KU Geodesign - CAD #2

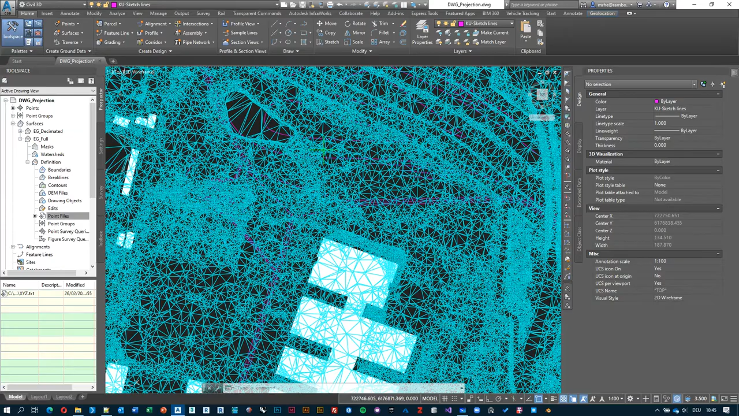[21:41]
hopefully if i if i go to my perspective view so again over here south east and then let's just change that to shade it give it a moment update and
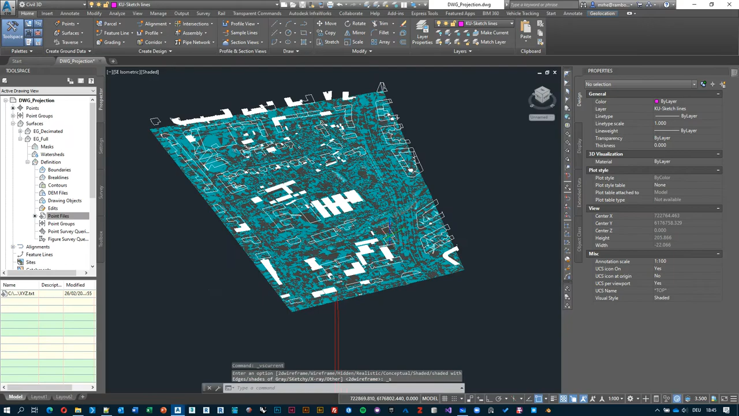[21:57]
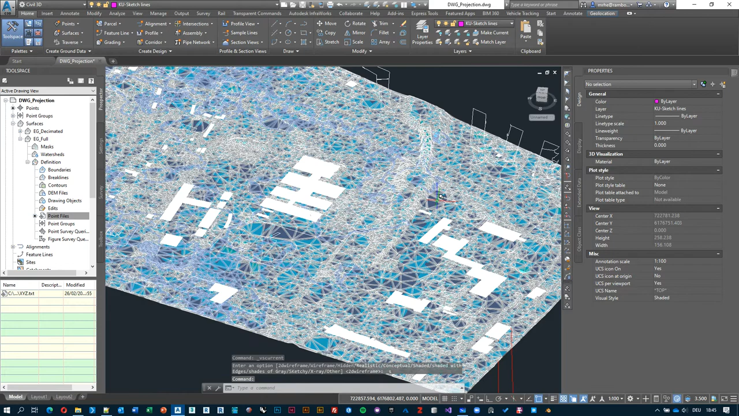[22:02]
now i know what's going on there's two surfaces actually over here so i just need to change the decimated one to a display style no display and now it disappears and
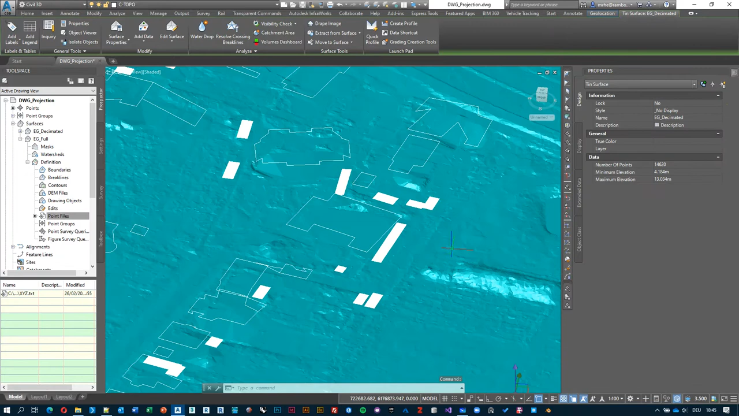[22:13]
now you can see uh let me just rotate it inwards
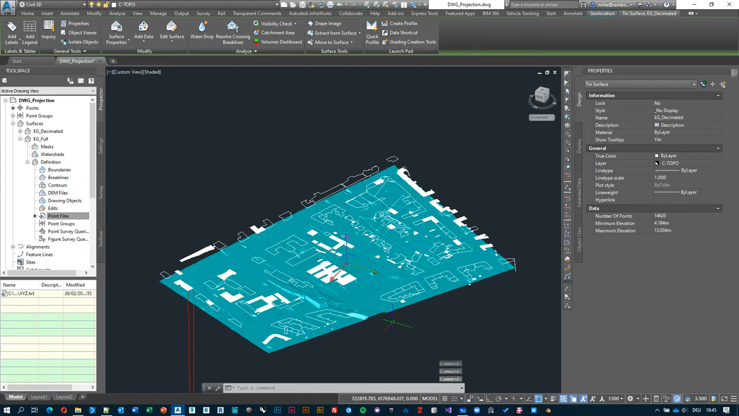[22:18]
so that we uh we're at the same point here
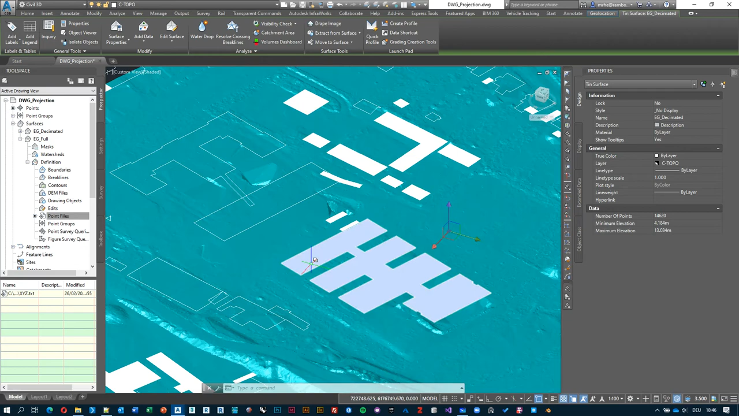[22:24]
now i got lost for a second bear with me here uh now you can see that the resolution of the data
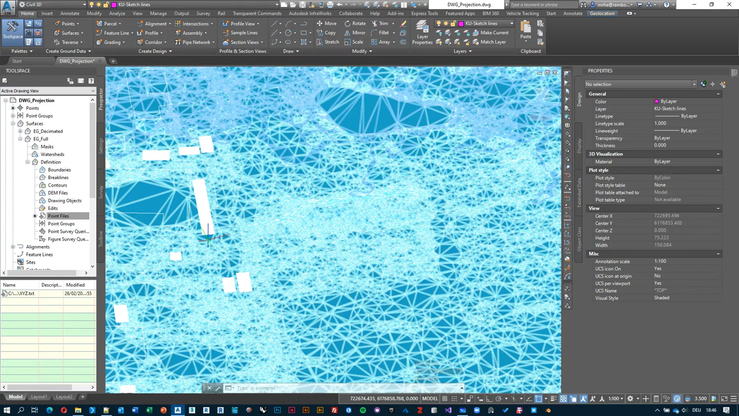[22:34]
set is much higher than the one that we had in the decimated one while still maintaining perfect um response time from the viewport okay let's go back to top let's go back to uh
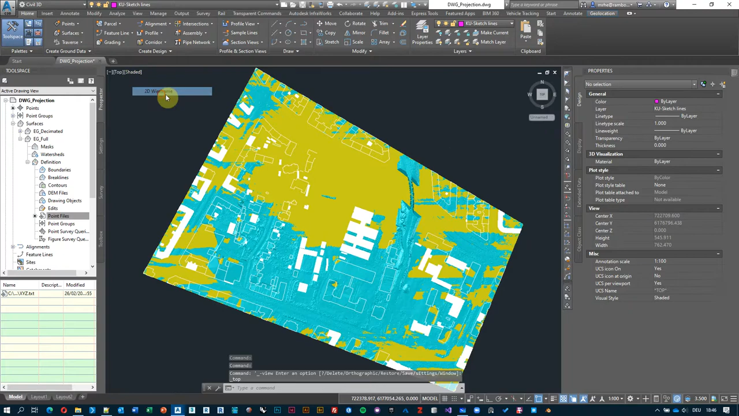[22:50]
2d wireframe and then another trick that that works out quite well is that when you select objects and then you right click somewhere outside of any object and then go to object
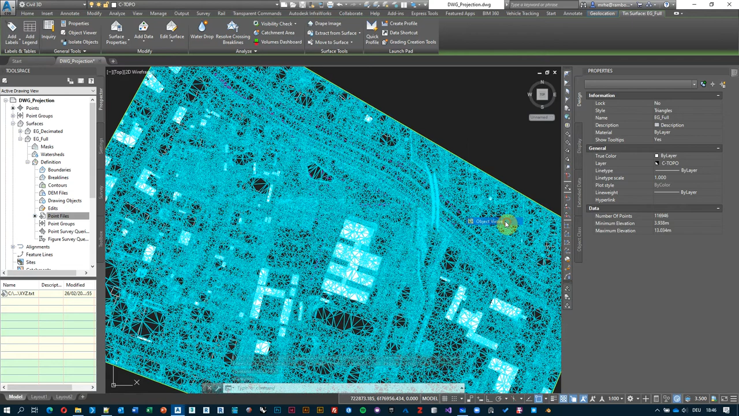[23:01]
viewer it's going to open this three-dimensional window external window
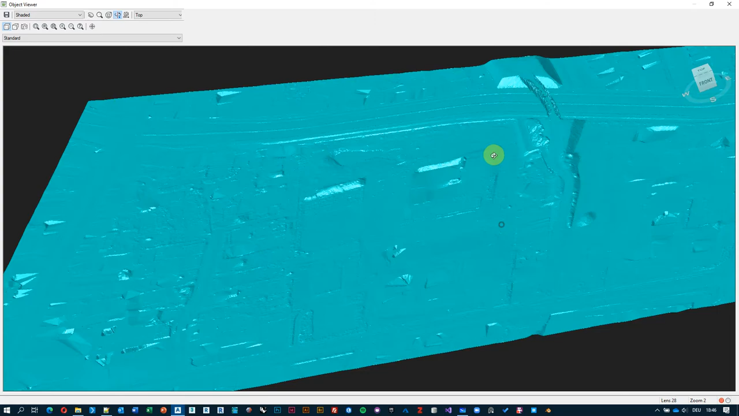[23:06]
where you're it's a little bit more optimized for 3d viewing and then here you can just navigate
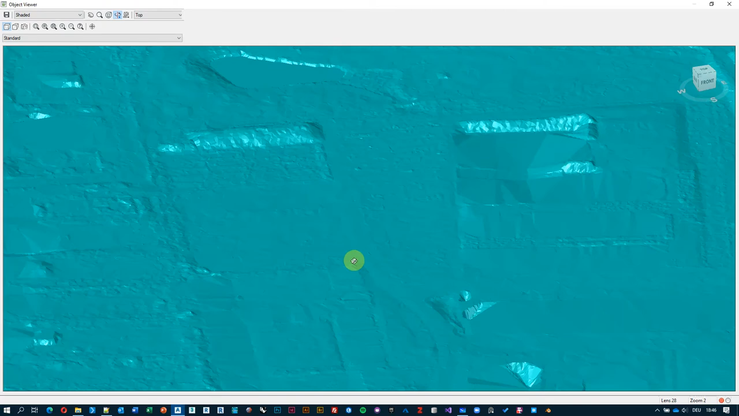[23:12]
through clicking with your left mouse button you're you're orbiting by default and then you can you can see
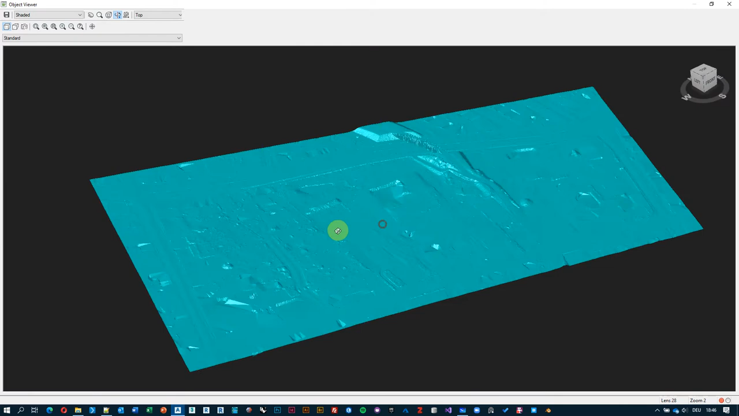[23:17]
your geometry from different angles
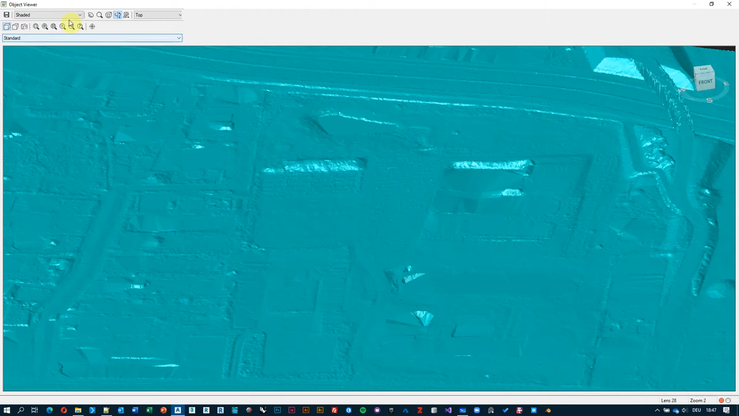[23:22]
and you can also switch between different types of visualization so this is shades of gray you know conceptual will create some some fake shadows as
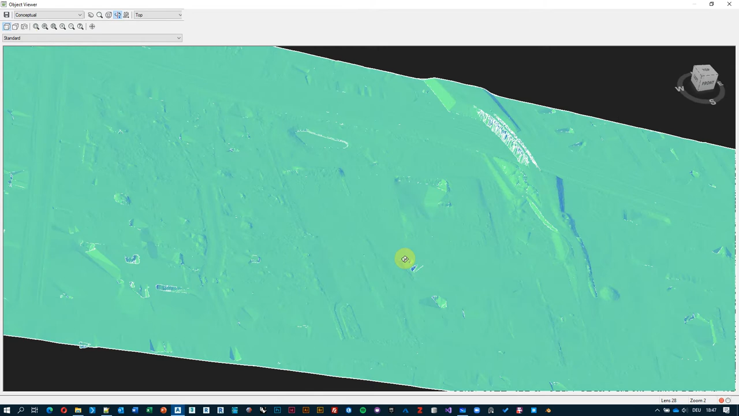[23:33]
well and if you go to 3d
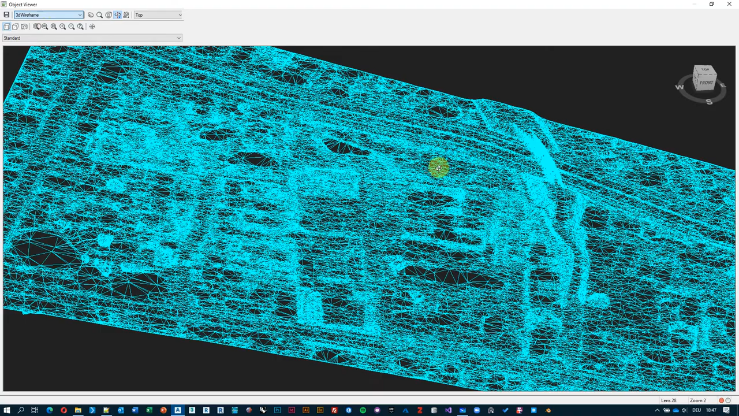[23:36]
wireframe it would look exactly the
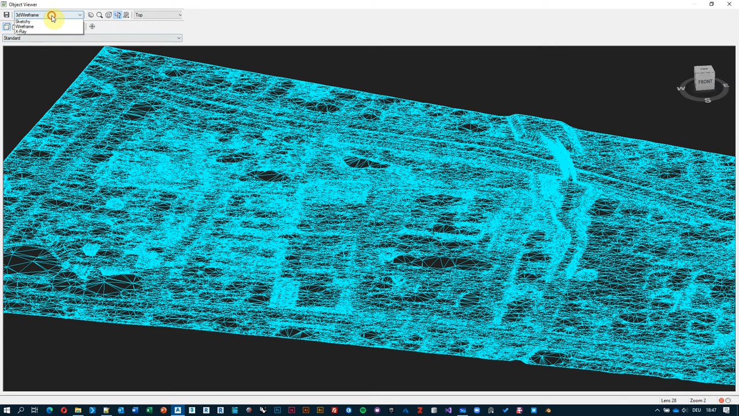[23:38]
same as in the viewport and you can also try different i know shaded x-ray some of them
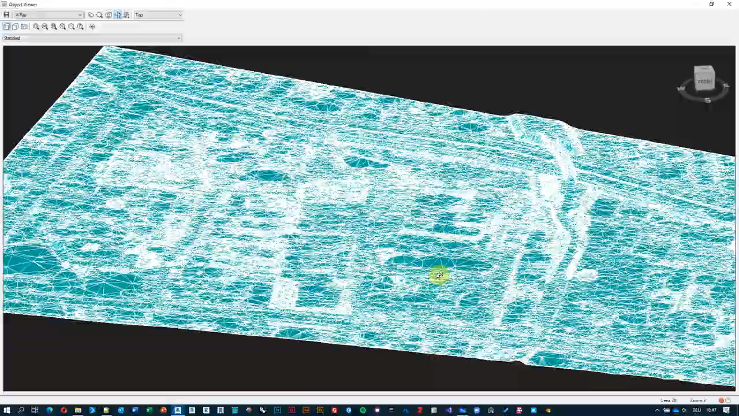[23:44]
take
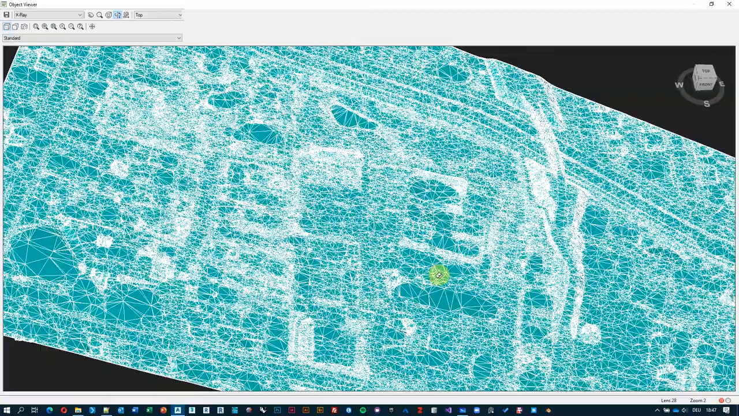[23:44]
a little bit longer to render and then they slow your computer down but just try these out and
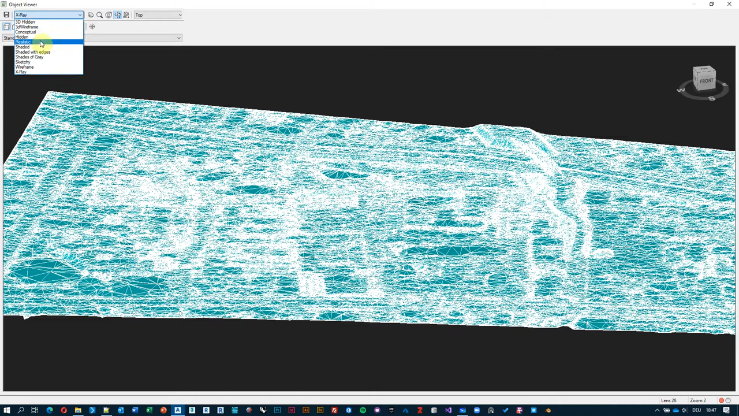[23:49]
i really like the shaded or shades of gray these
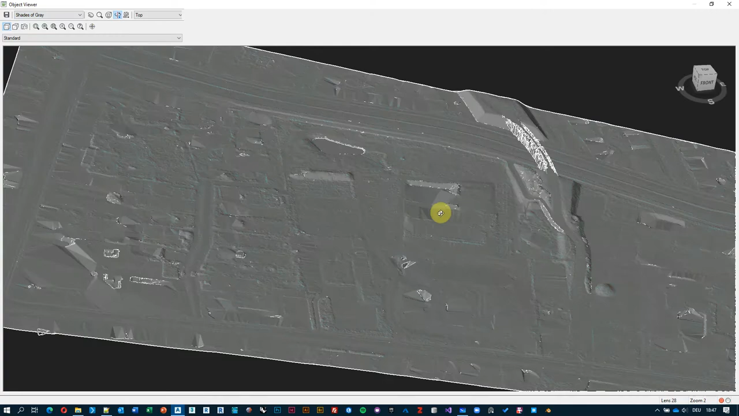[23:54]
two they help me a lot to understand what's going on okay so we have imported our data we have created a new style display style you know change between contours and triangles but what if we actually want to see a little bit different kind of information so again we can go to surface properties and then choose maybe one of the predefined styles over
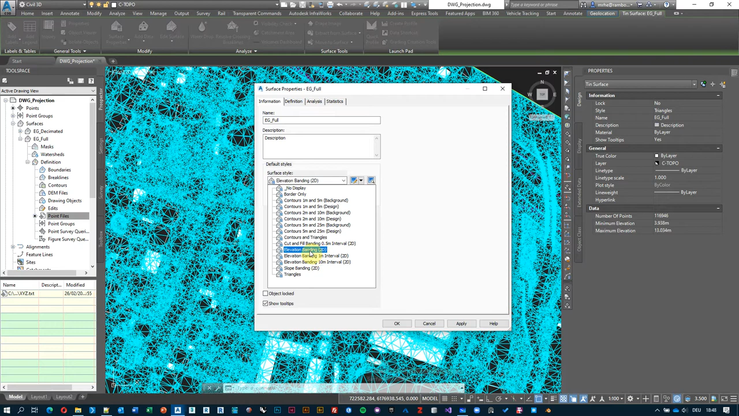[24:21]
here elevation bending and let's just hit apply and see what it does right so what it allows us to do is allow it
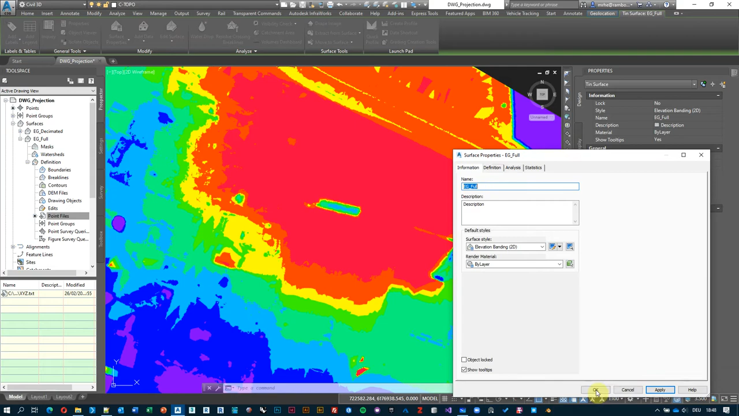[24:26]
color codes the the mesh according to its elevation and then we can see that the the red spots are the lowest areas and the the blue ones would be the highest and the gradient in between is there um so again i can i can actually influence this um from from three different points either i select the surface and go to this context sensitive menu surface properties or i can choose it from this drop down
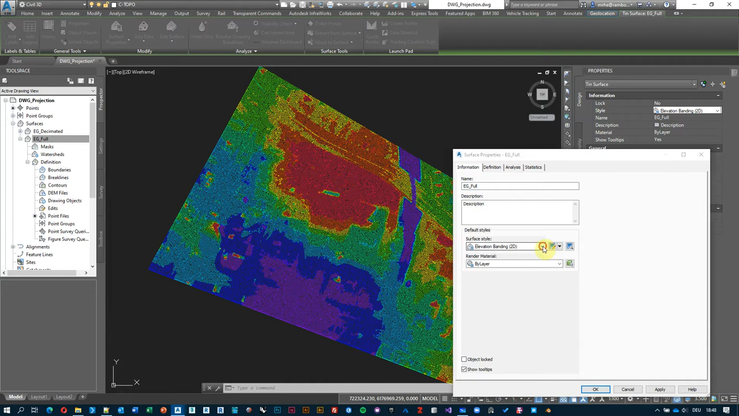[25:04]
or i can just right click on this name surface properties and they are doing exactly the same thing so let's go back to maybe slope bending hit apply
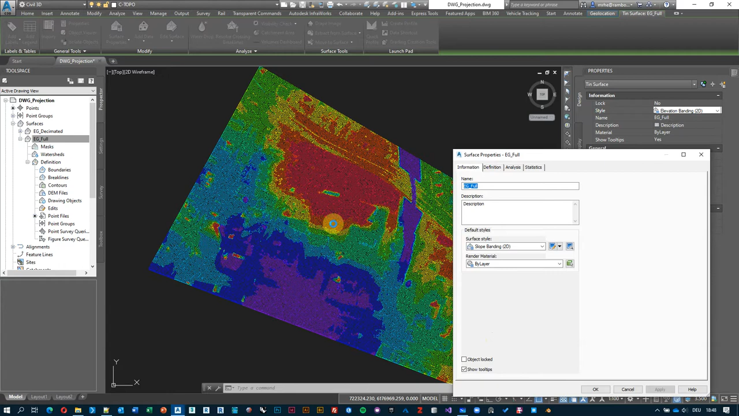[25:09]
and then here you can click ok to deselect
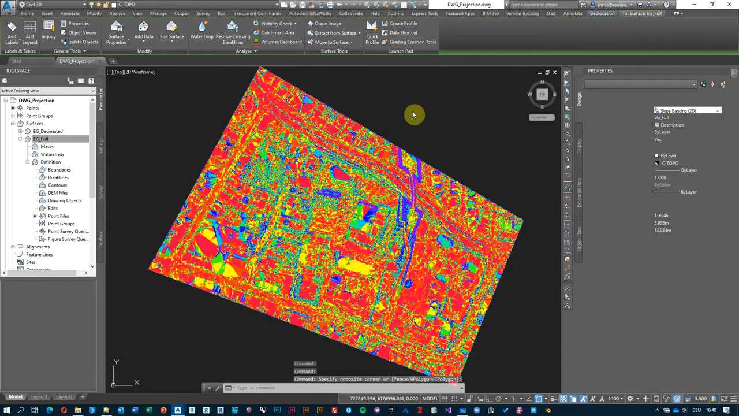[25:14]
that and you can see now it's a slope analysis running on every single face of of the mesh okay
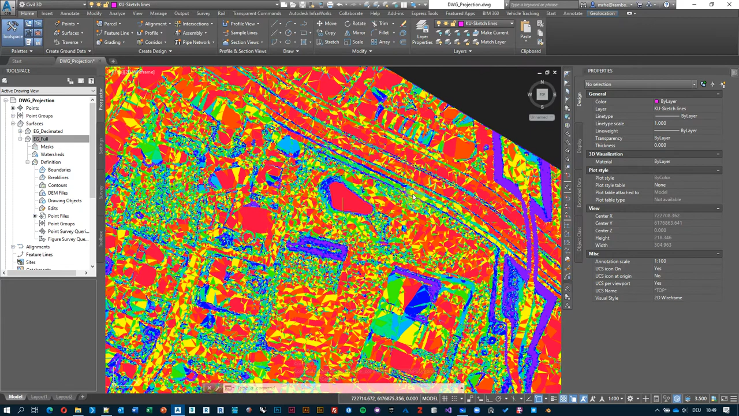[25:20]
but for for work or when we're designing things it's actually best to have
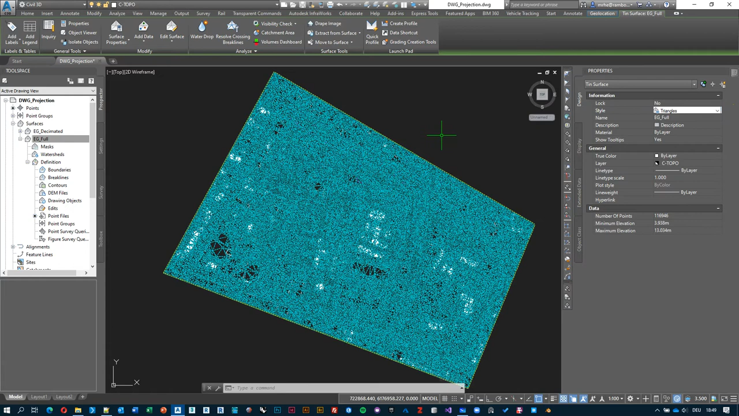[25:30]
the triangles over here one thing that i might do for the purpose of this exercise is i would just change the it's under edit current style triangles display triangles or just change the color from cyan to maybe something a little bit easier on the eyes so it
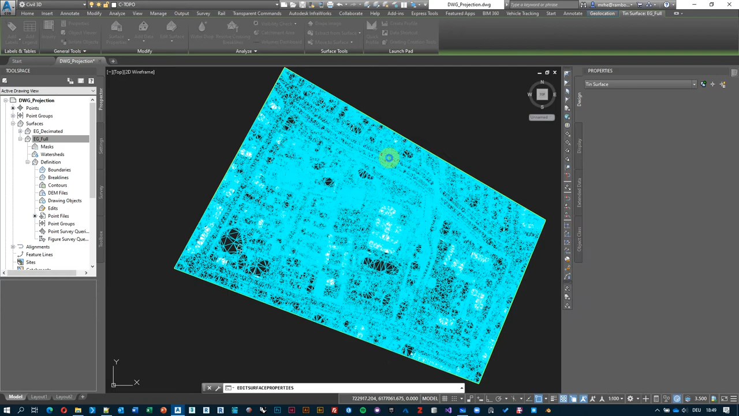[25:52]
doesn't doesn't pop that much okay and now we can understand this our terrain
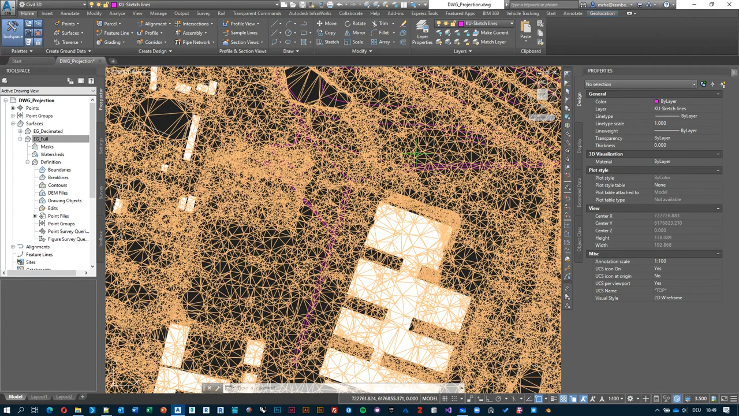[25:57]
i can select it right click outside of anything display order send it to back so that we can actually see our geometry perfect and now let's look at annotation
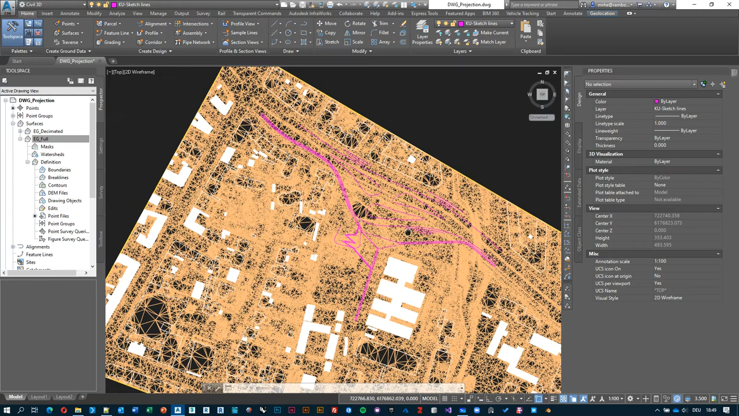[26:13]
how we can add some some information to the to the surface right what if we want to understand what's going on here so first of all